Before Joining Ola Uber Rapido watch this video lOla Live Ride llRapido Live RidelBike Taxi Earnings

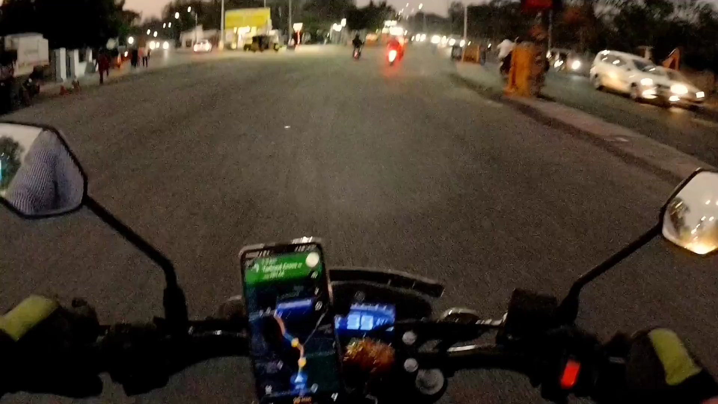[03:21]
చలో ఈ రైడ్ అయితే 8.5 కిలోమీటర్స్ 20 మినిట్స్ అయితే చూపిస్తుంది.